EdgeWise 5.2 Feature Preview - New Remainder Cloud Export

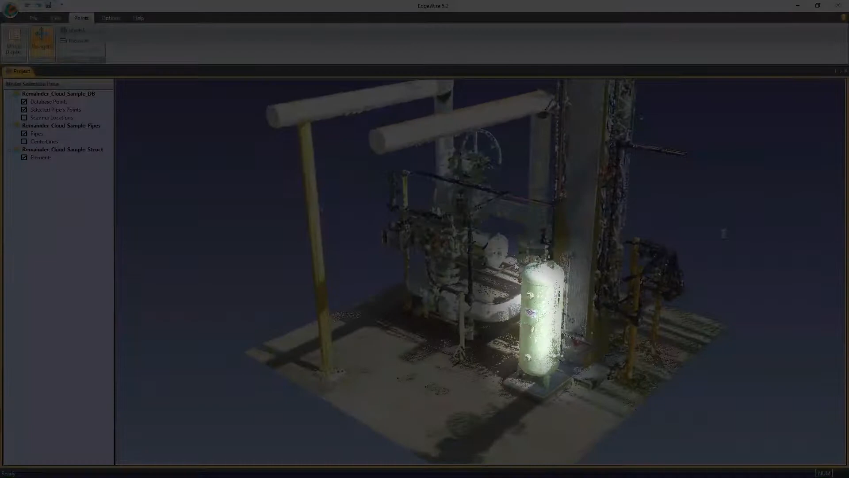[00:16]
but there are a few objects like this tank and these valves that aren't modeled. The Remainder Cloud export exports points for all unmodeled objects, which will give us a lightweight point cloud we can use in Revit or another application to complete the project.
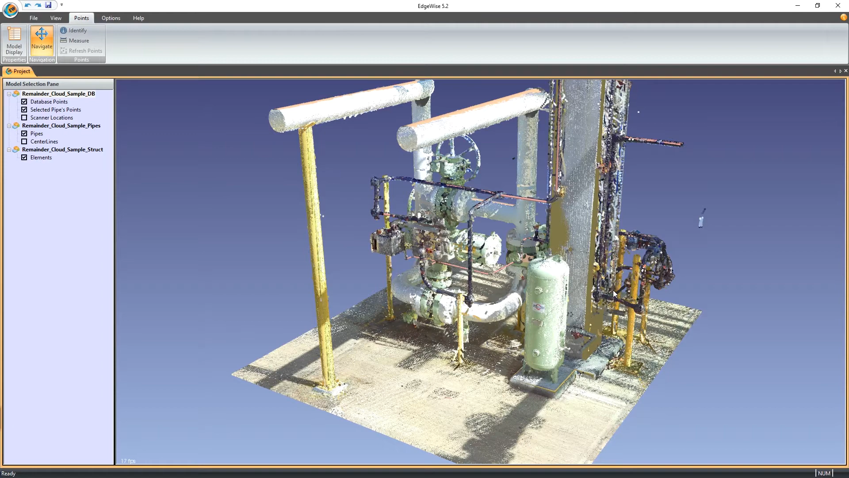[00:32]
Similar to the smart points export, an exclusive distance tolerance is used to determine whether or not points belong to modeled objects. The default value is half an inch.
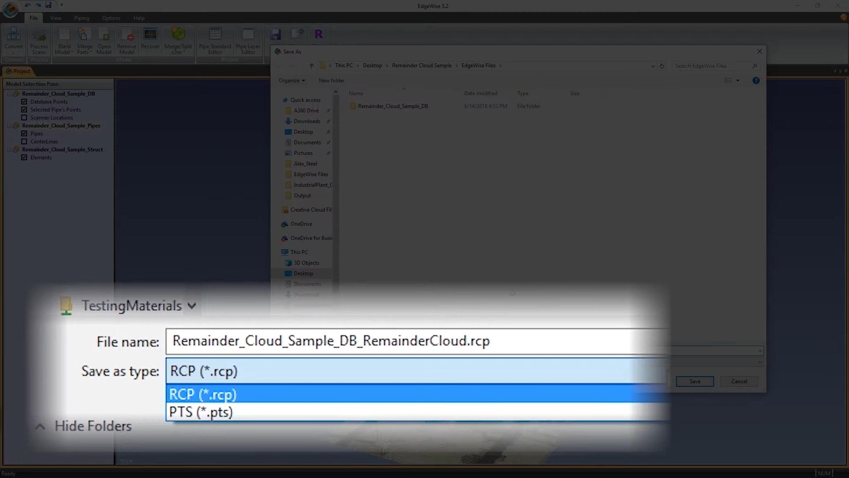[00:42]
There are two available formats, PTS and, if Recap Pro is installed, RCP.
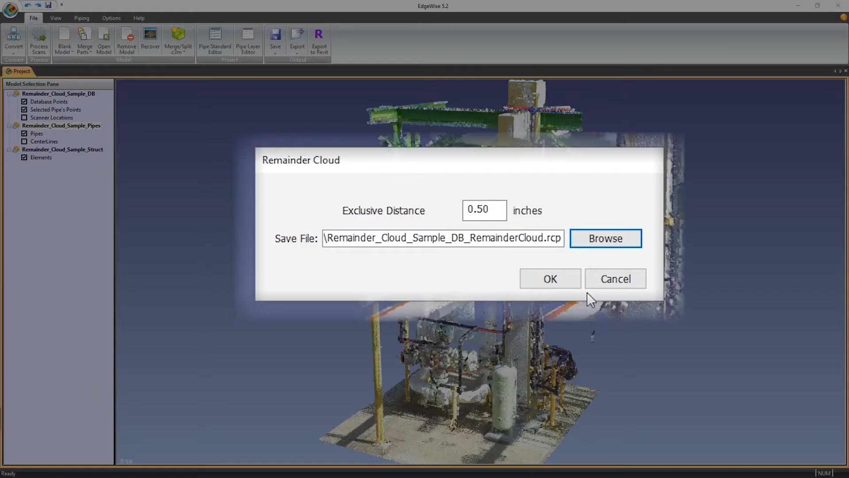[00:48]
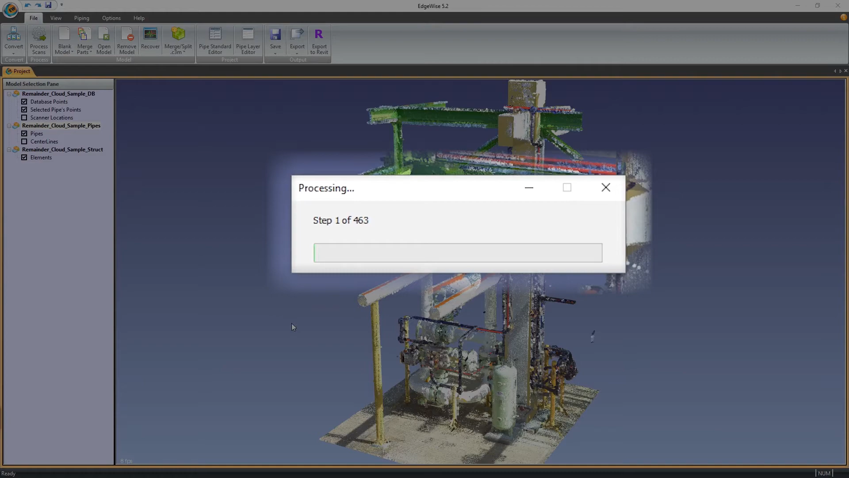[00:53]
As interesting as progress bars can be, this particular export will take a few minutes, so let's jump straight to the end result in Revit. Here we can see the pipe and structure model which have been imported through the Edgewise Revit plugin, as well as the Remainder Cloud which was imported through Revit's Insert Point Cloud tool.
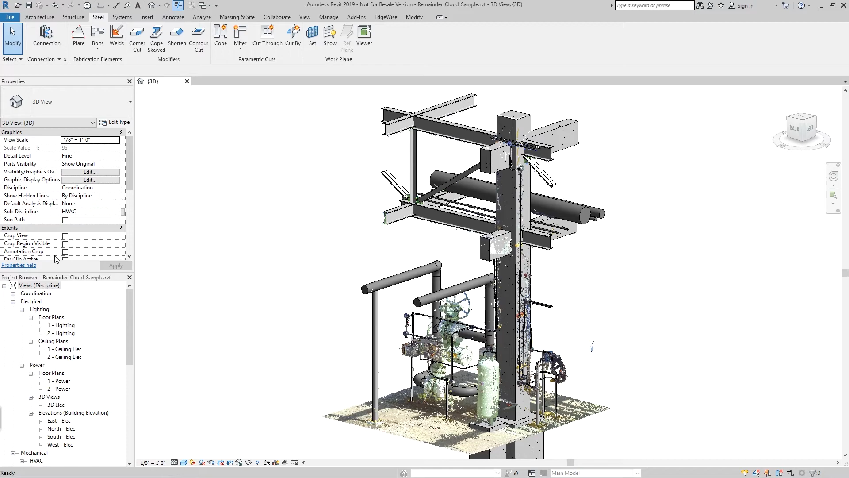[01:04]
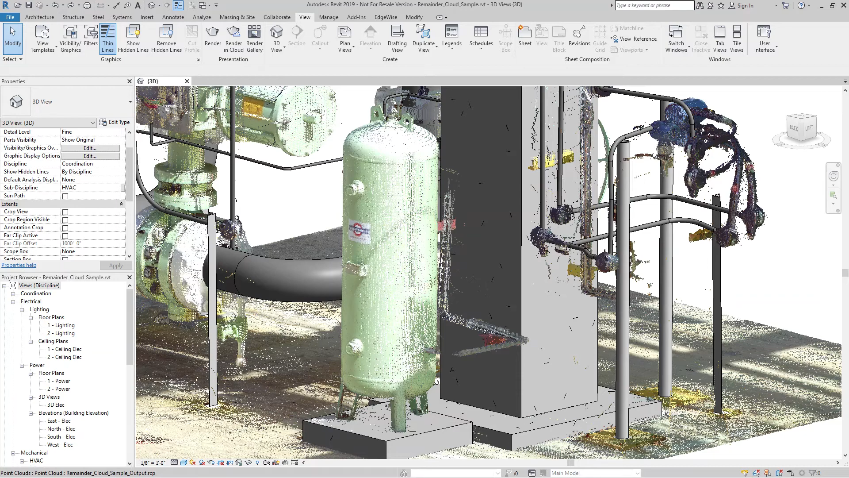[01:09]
The Remainder Cloud generated from Edgewise works off of all loaded models, except for ground surfaces.
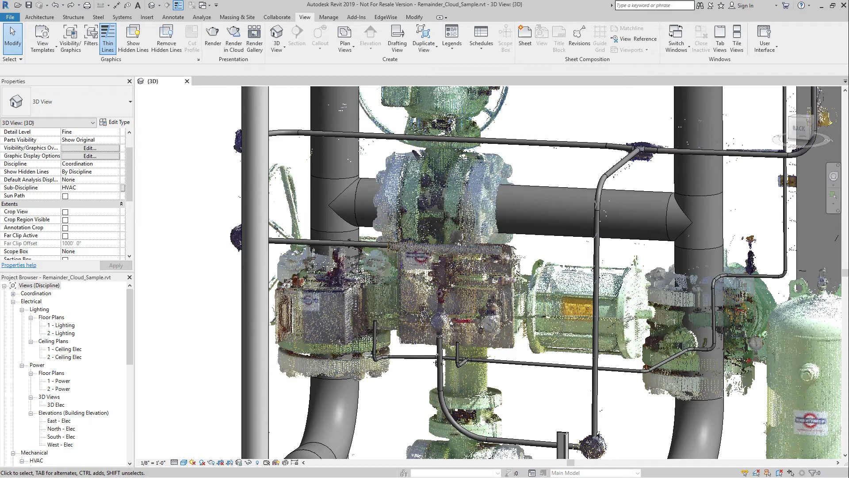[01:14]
Points belonging to all pipe, conduit, ducting, structure, and wall objects are removed.